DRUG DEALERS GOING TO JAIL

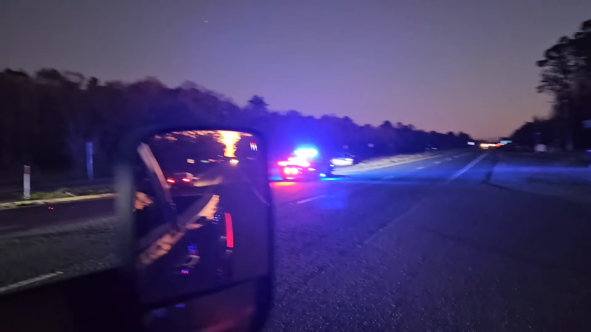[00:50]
All right, we got more showing up. This 60 seconds earlier, and this literally would have